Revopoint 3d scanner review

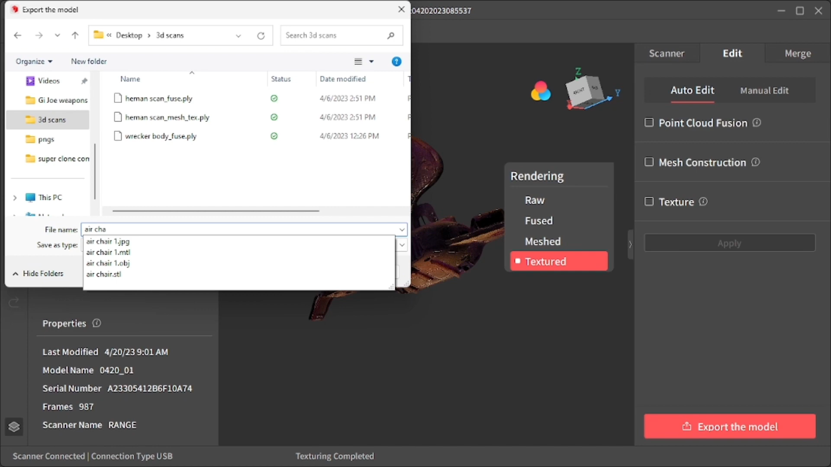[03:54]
I normally do OBJ just because that's easier for me to find in my computer. Old time depends on the computer.
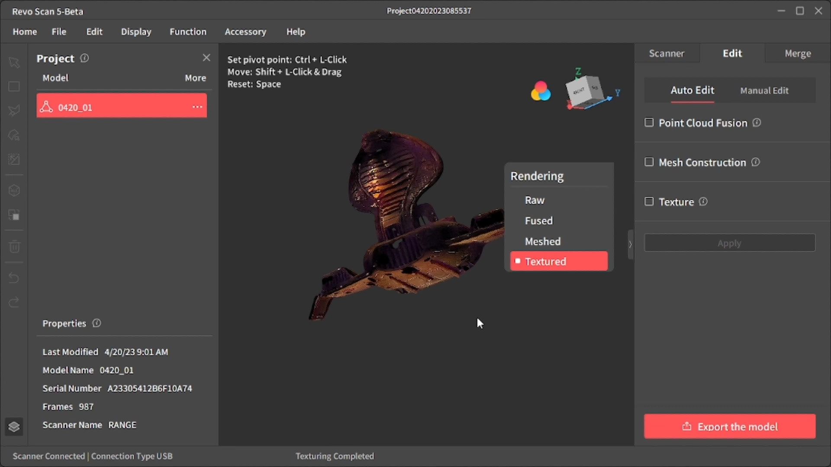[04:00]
Mine took a while because I have a basic computer. Sure, if you have a faster computer, this will go way faster.